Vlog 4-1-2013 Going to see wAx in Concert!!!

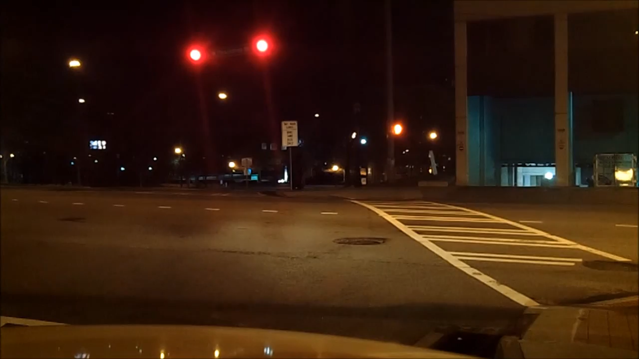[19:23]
Alright. There it is. The lost. Final and center stage. I'm still in Atlanta. I'm in the bus lane. Geez. Freak. I hate Atlanta. But. It was an awesome show. Had a good time. Hung out.